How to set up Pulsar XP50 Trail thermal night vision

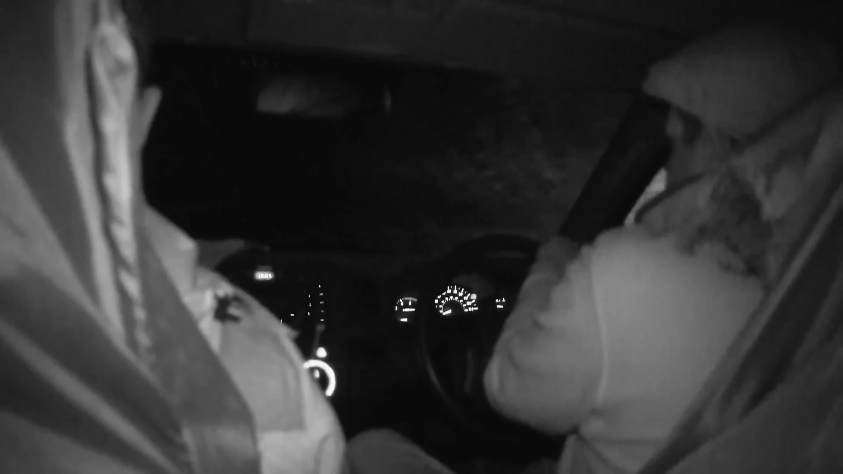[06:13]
The rain seems to have put off the rabbits but not the foxes so we cross to the 204.
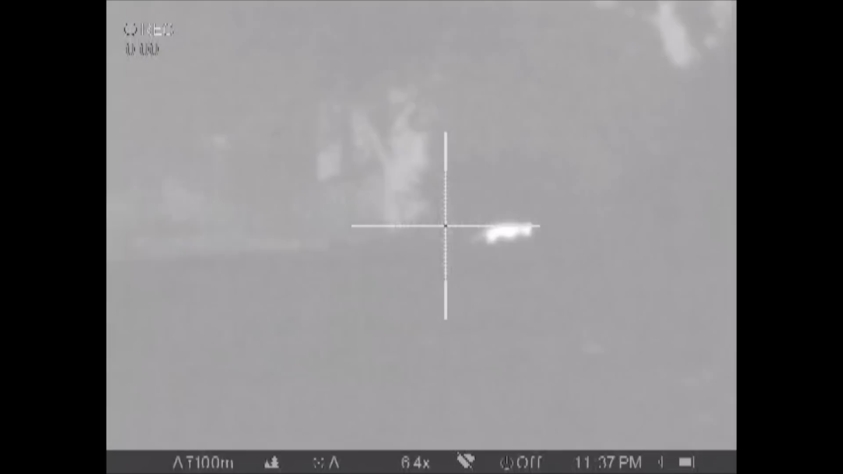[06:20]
Johnny spots and Paul reacts when the opportunity arises.
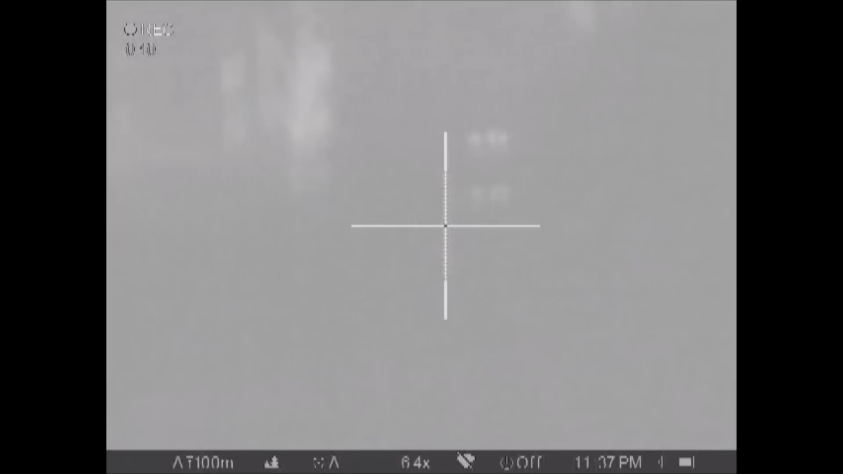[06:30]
I press record, don't you worry.
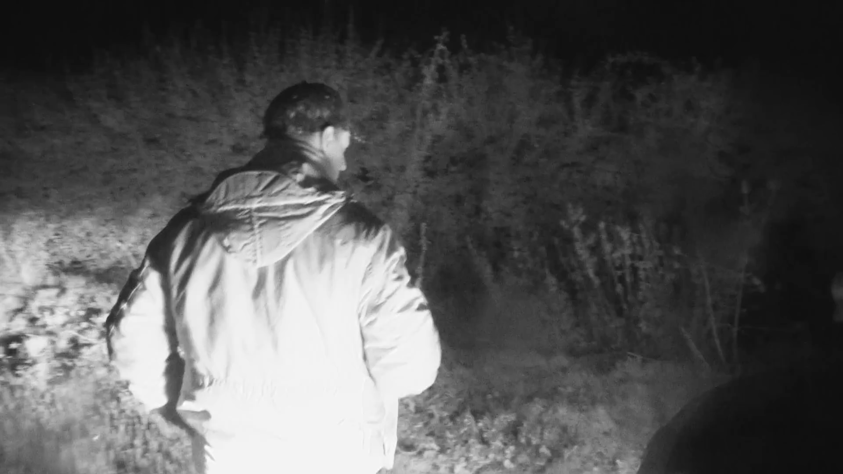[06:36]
It's a vixen and Paul's happy. The only thing that's frustrating him a little is the speed of covering the ground.
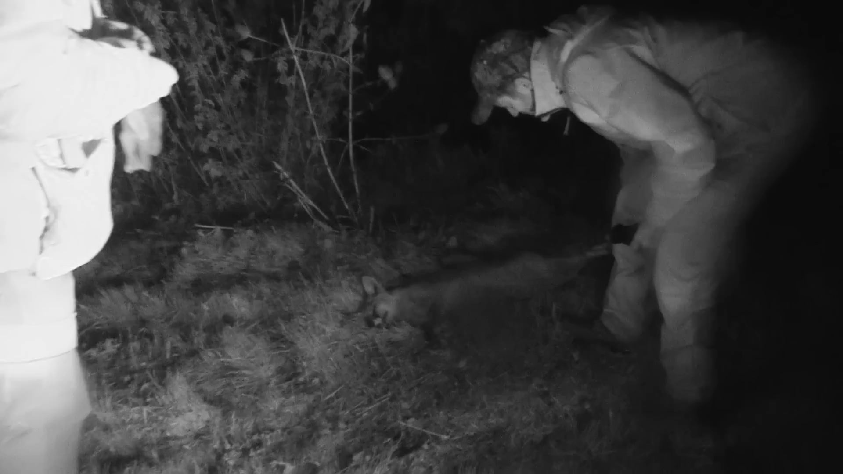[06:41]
This is above the pen we were at earlier.
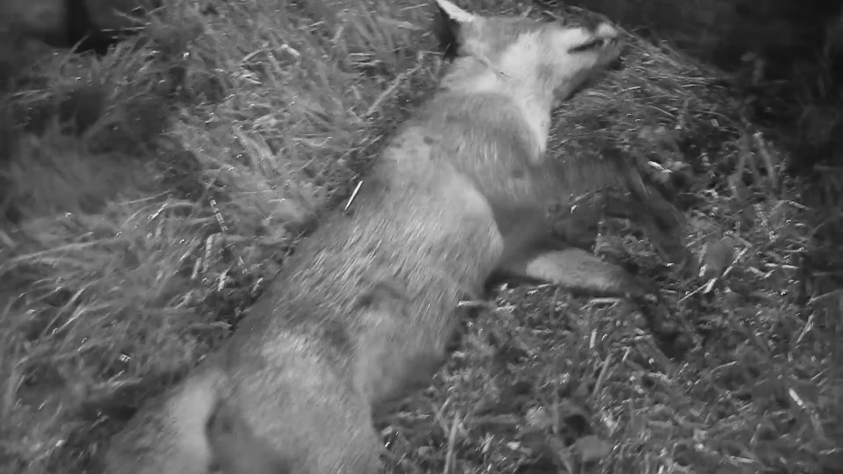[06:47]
And er. Knocked her here. The old vixen.
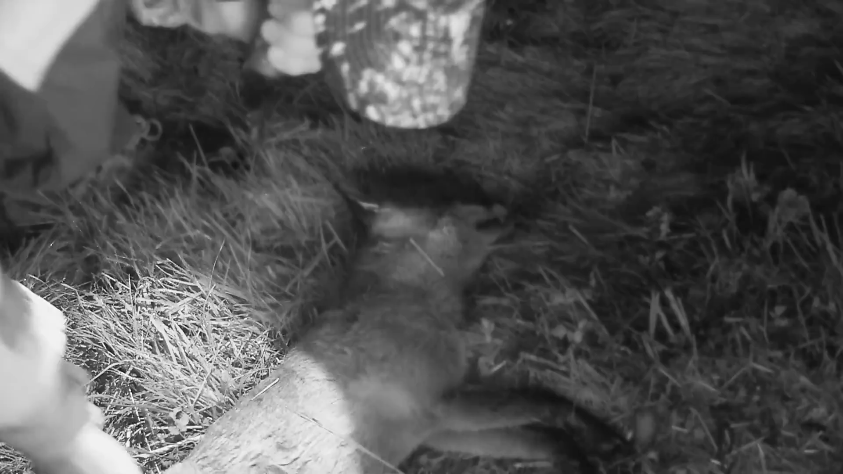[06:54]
Which is er. Will be causing us a bit of havoc.
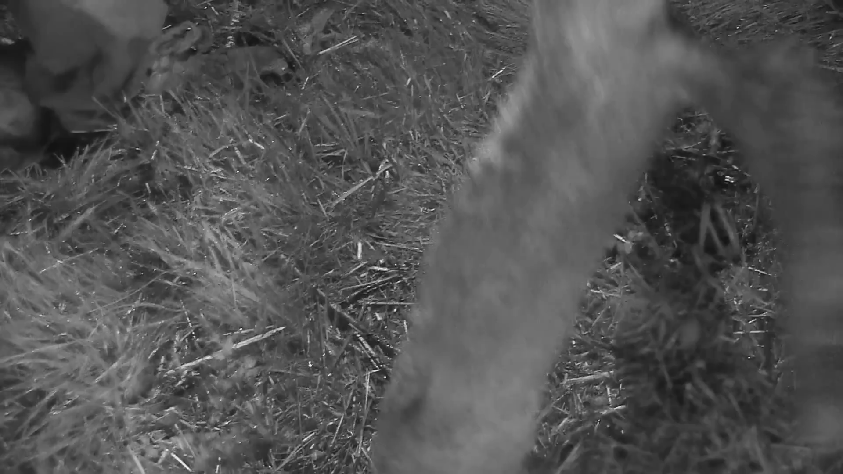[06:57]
But not any more luckily. So yeah. I'm actually really pleased. It's a bit freaky because you can't see the tail.
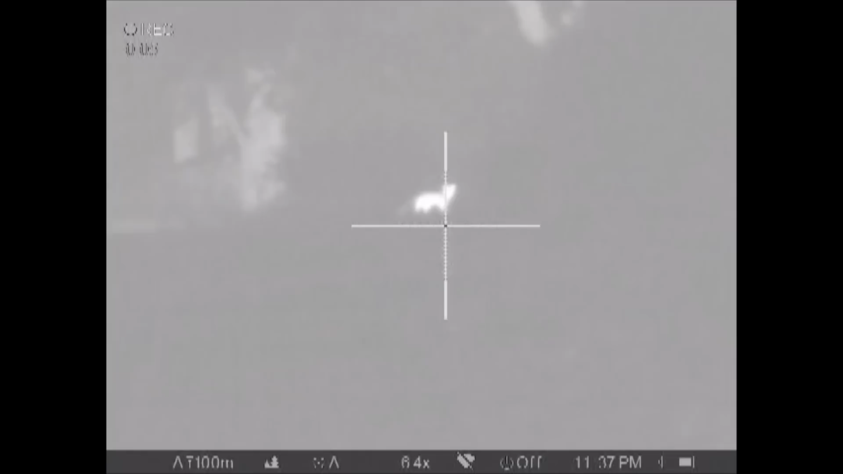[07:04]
So obviously you're just looking and it's like four legs and a body. But yeah you pick a much better way. If you haven't got to cover thousands of acres it's actually a really good method.
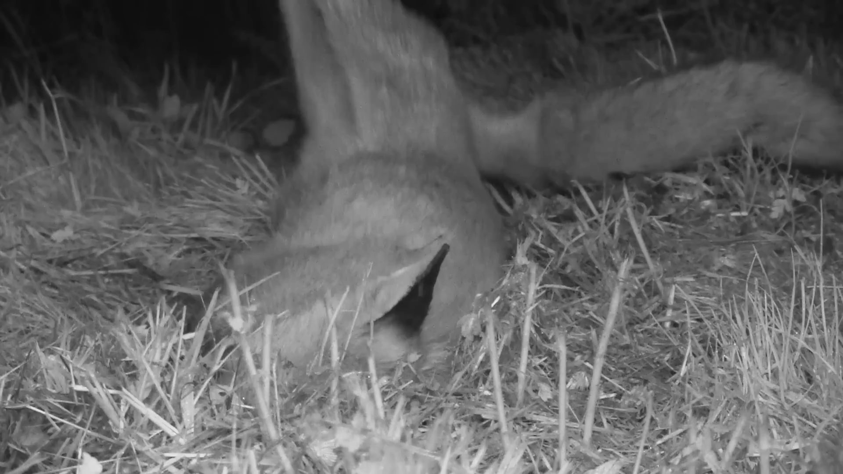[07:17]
But I think for me because we're covering a lot of ground it would be quite
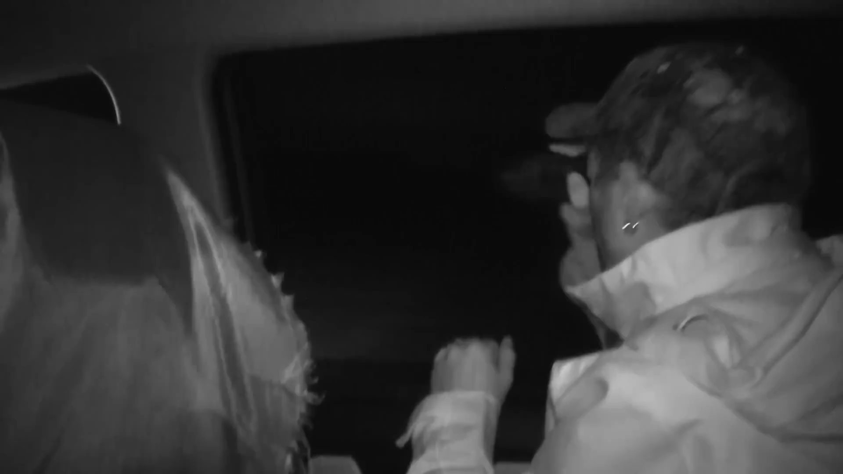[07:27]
And then obviously shoot them with the thermal.
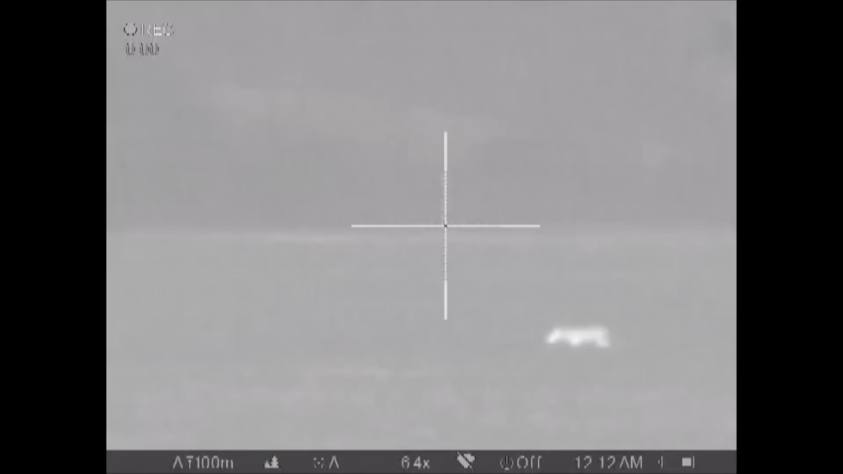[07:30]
Our next fox is another welcome one. This dog fox had escaped the keeper a few days before.
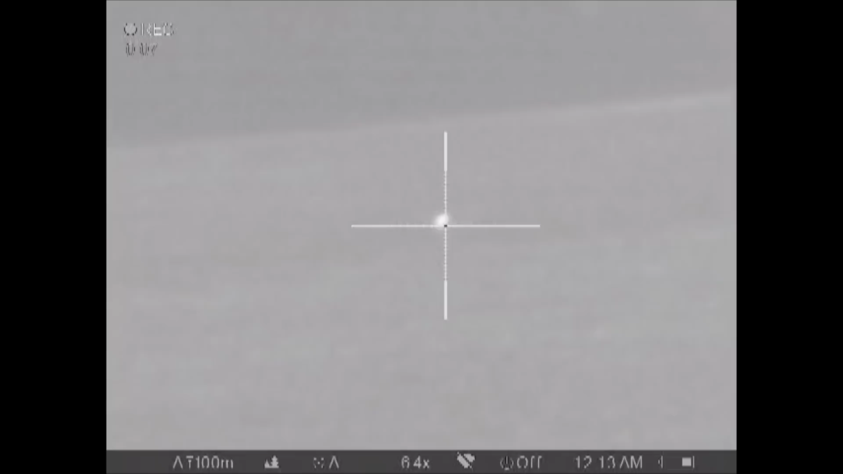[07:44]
That's a crafty old fox. Do you see it Johnny? Yeah. He was sat there looking at us didn't he? And there was three or four Chinese water deer out there. And picked up them straight away. And he sat there and he squatted down looking straight at us.
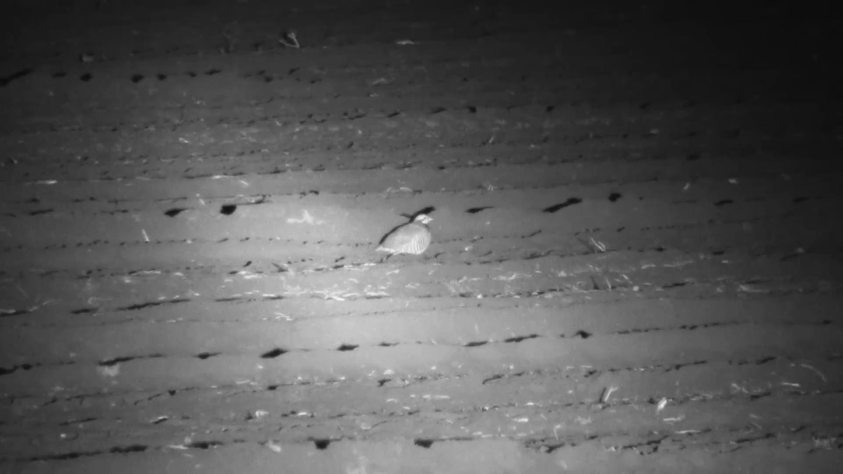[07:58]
And there was probably about five or six pastures round him.
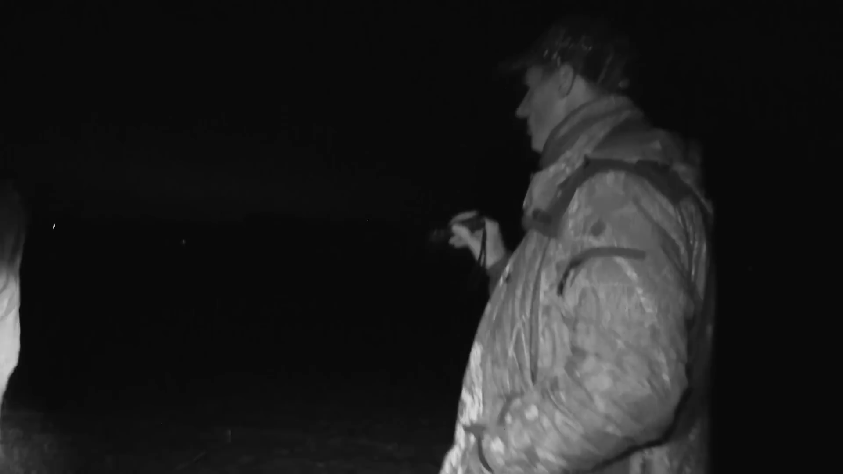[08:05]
And then he had enough and he was just heading back down to the roadway to get back to the wood. But it took so long because I had to press record.
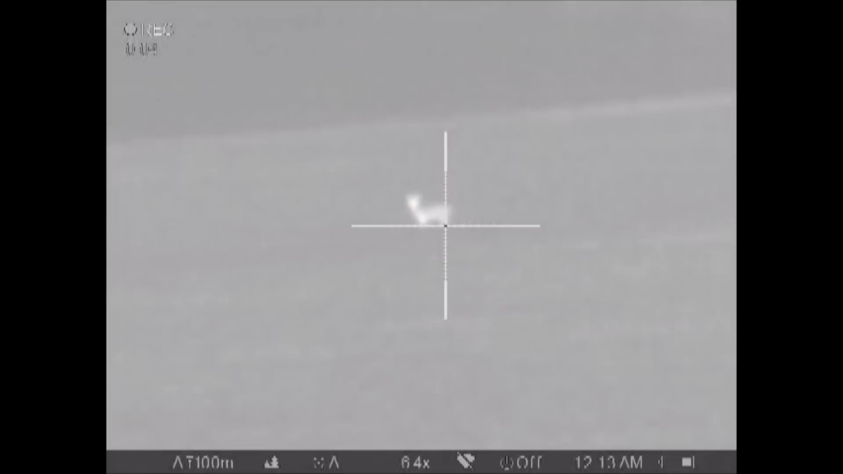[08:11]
Otherwise it had been shot probably a good 30 seconds before.